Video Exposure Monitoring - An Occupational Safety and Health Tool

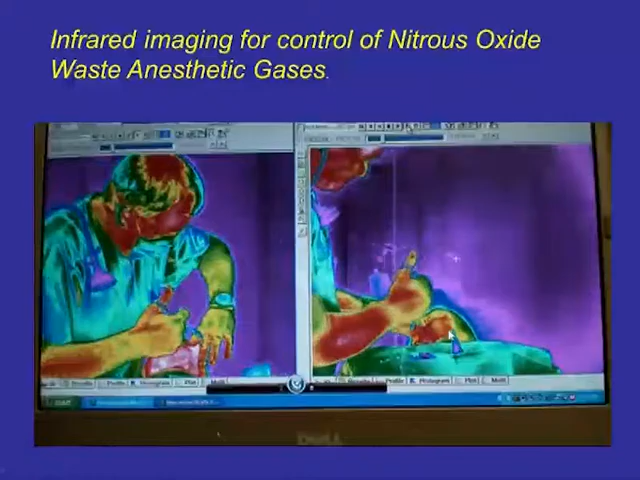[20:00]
One with is an existing system out there with, and you can see what we're visualizing is nitrous oxide using a filter to help us visualize that. And this is the new system over here. And the idea is to show where the system that is market available is not performing as well as one that's just coming on the market, comparing and contrasting. And what I found is that if you show something like this on a Moran or Sapphire, saying, well, this is a concentration, they say, well, that's interesting.
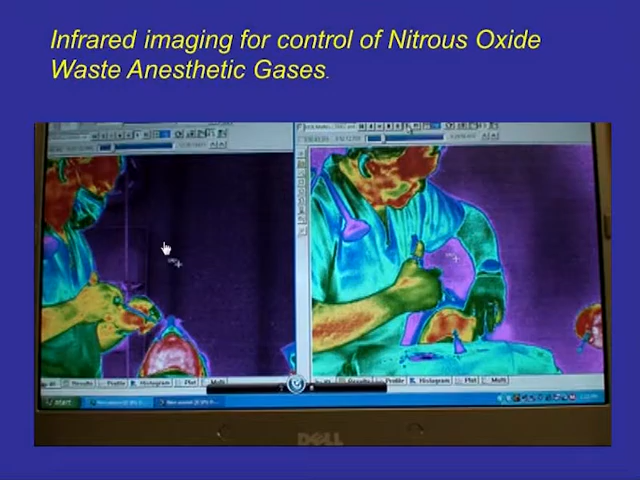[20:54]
whereas this one's working a little better. But there's some coming out, but you can see also the stream in which the waste anesthetic gases are coming up and potentially exposing the dentist and dental assistant. In pharmacies, we have an interesting one here.